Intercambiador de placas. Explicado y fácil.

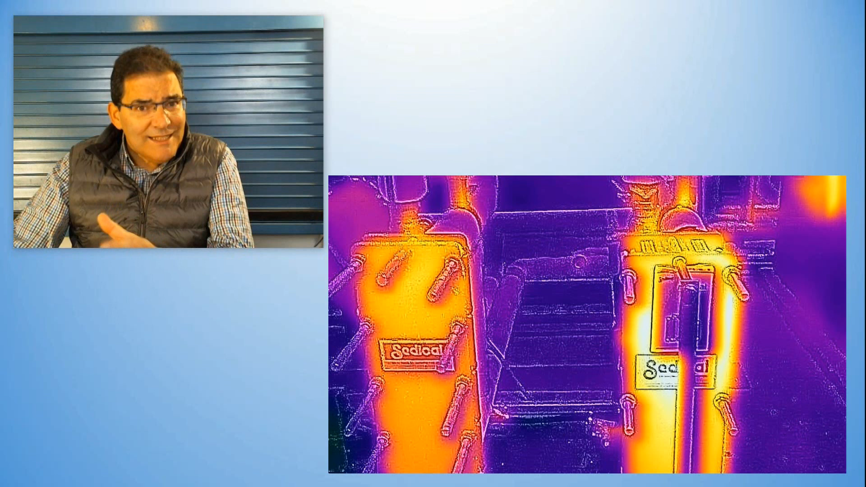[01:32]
Bueno, pues mirar el intercambiador de placas, ese calor que estamos viendo ahí que se nos mezcla con una cámara térmica, quiero que entendáis bien cómo funciona.